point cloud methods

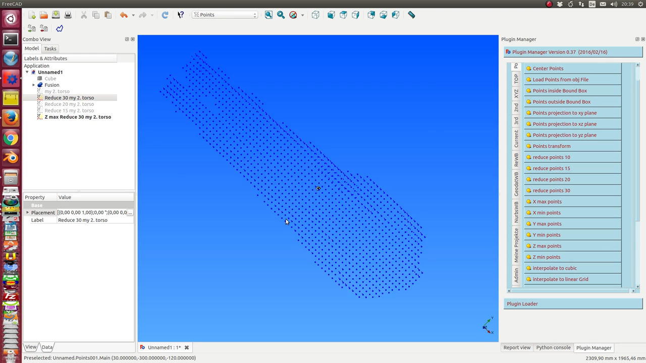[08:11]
That's not so interesting for this torso, so I demonstrate the functionality for the maximum of x here,
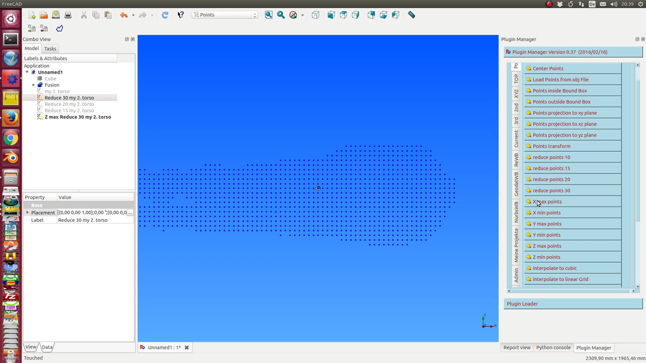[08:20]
and the minimum of x, this will be the points here.
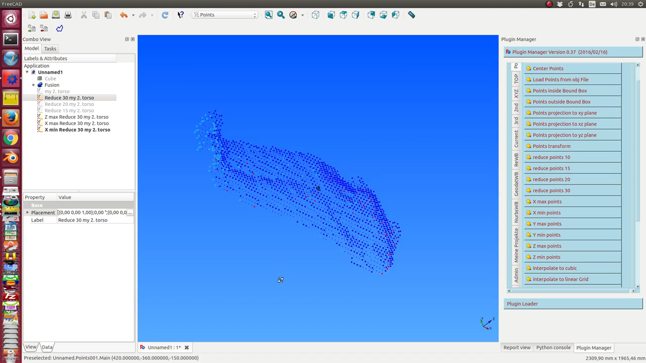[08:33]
So, when we look from here onto the torso,
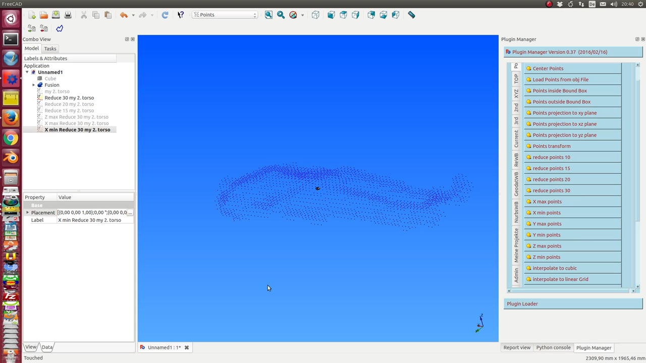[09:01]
Then, if we have calculated the extreme points,
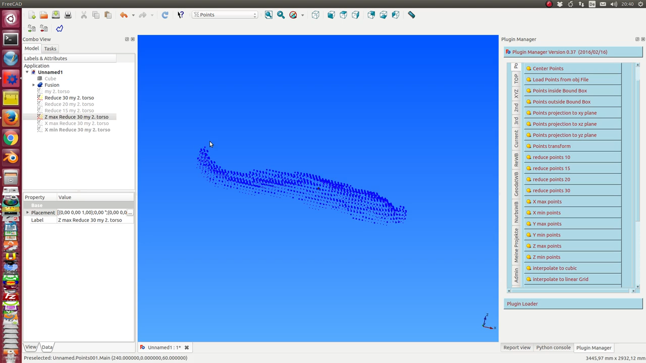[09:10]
the points with z max coordinates,
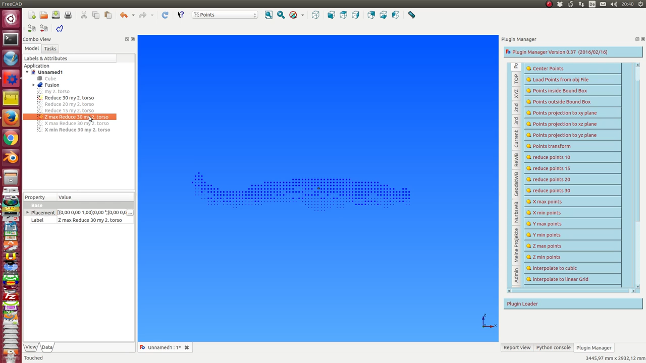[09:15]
we can use this point set to get the interpolation, and now there are three interpolation methods.
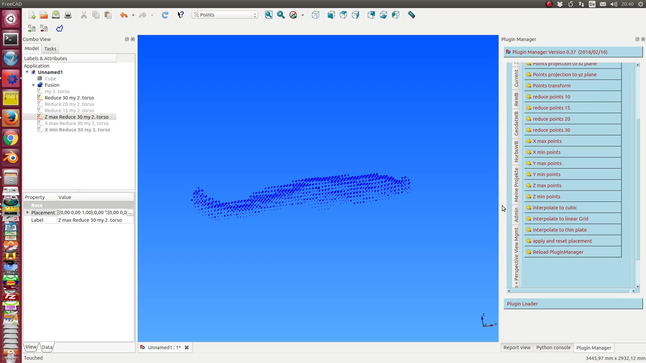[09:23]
The first is calculate a linear grid. The second calculates a cubic grid. Oh, I have to select the point cloud. And the last is the thin plate interpolation.
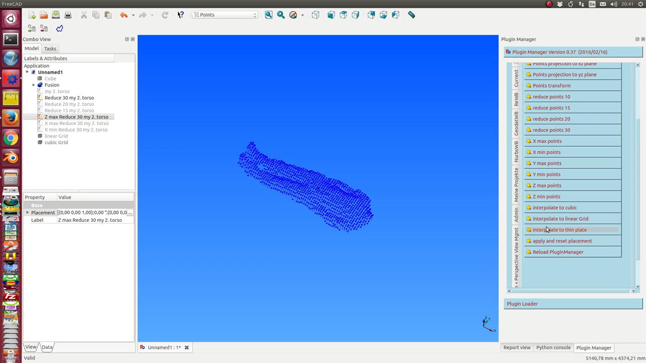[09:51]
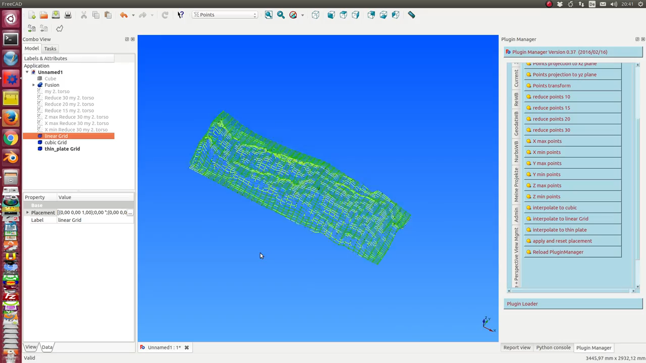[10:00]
So, we can look at these models and we see there are only very small differences.
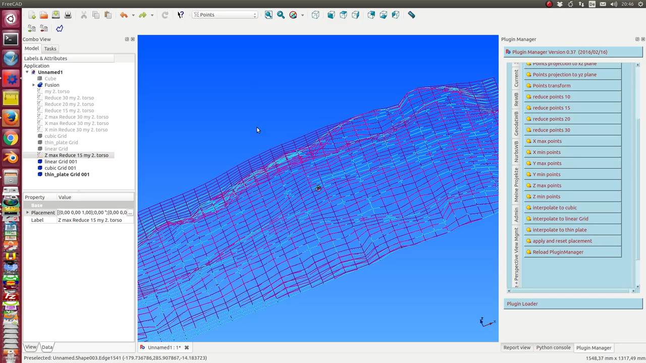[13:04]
We see here our three models with the fine grid.
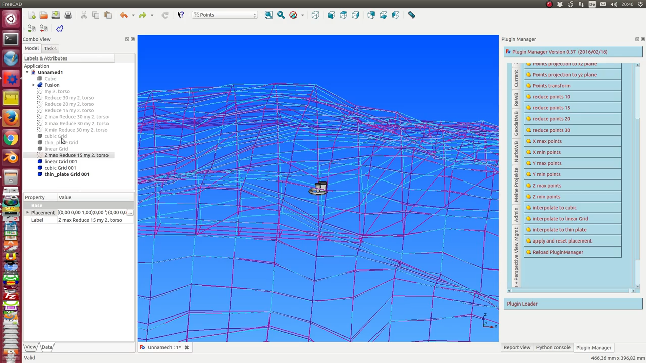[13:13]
And once more, I can display
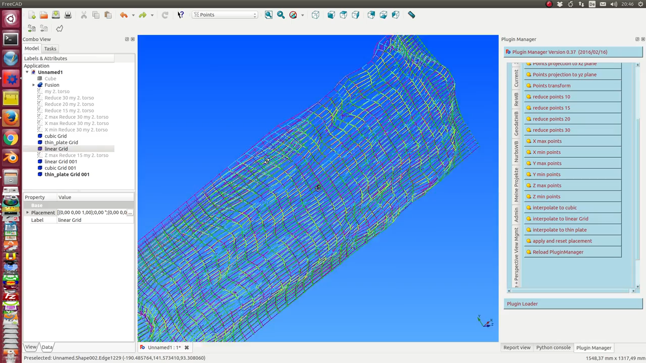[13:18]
the grid for the other data set.